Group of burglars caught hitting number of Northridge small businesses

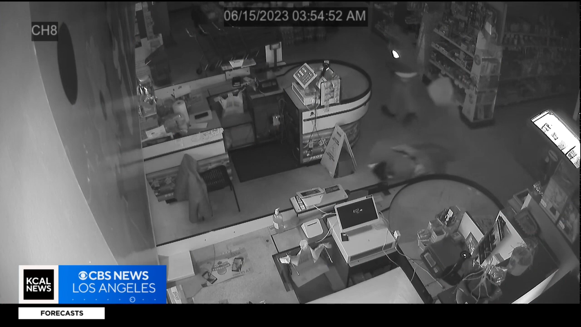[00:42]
Her South American grocery store and restaurant in Northridge ransacked by eight thieves. It's like a movie. They use a mask, white mask with gloves, everything black.